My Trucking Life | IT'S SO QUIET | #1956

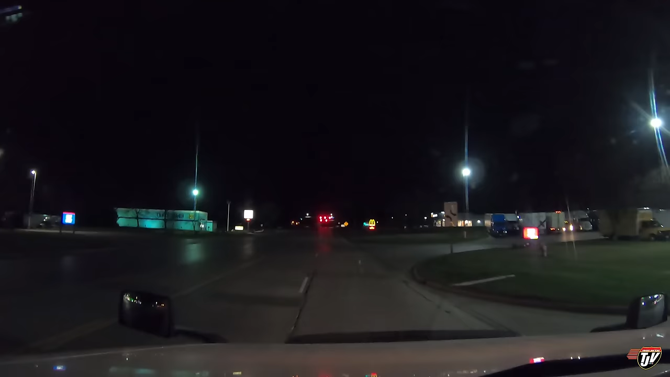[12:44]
a T-8, and another pilot across the road let's see if I can pull into one of these and see if I can find a parking spot here I doubt it it's what, 10 o'clock? 10.30 here? 9.30? really nice if we can find a spot here got a bobtail taking up a full
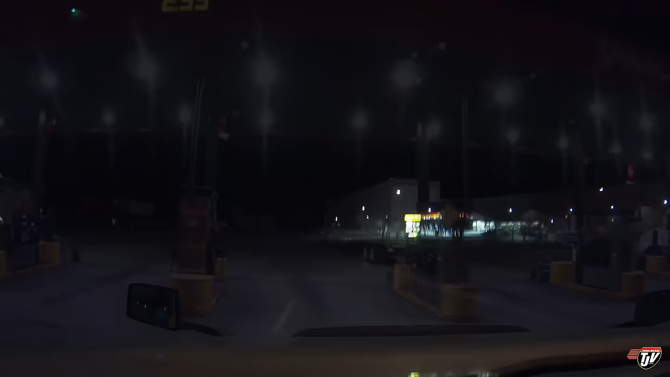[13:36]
we're on the other side here maybe I'm just a little cranky because I didn't want to stop yet I got, oh, this is where we enter here trucks,
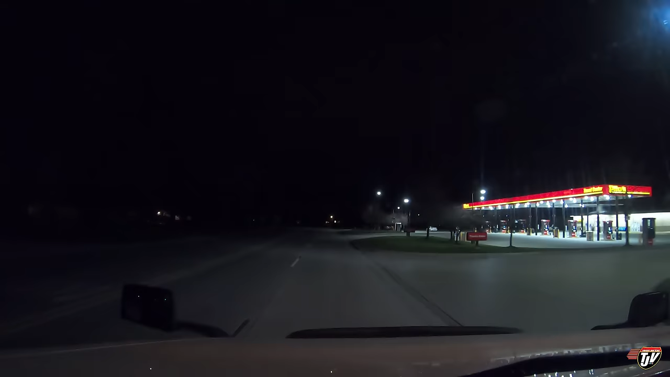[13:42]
enter, right here okay I didn't want to stop yet I still had lots of energy but there's nowhere to park uh closer no, further from here I'd run out of hours before getting to another good place to park so figured I'd come sniff around see if there's anything good at the truck stop here so I found a place to park didn't think it was that late yet but this truck stop's interesting because they got it's parking way over here on this side oh, is this a spot?
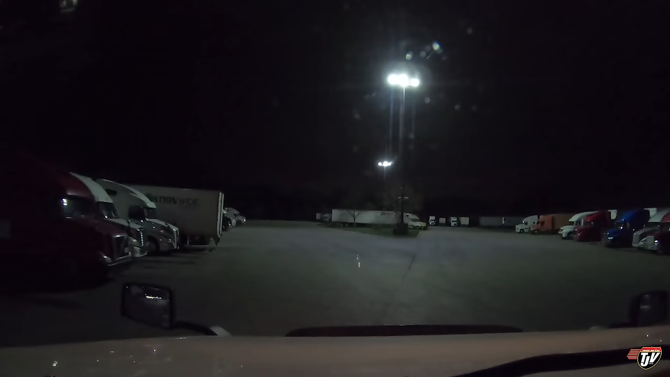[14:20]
come on sometimes you're wondering, you know would they would they know oh, there's lots of spots open here check this out nice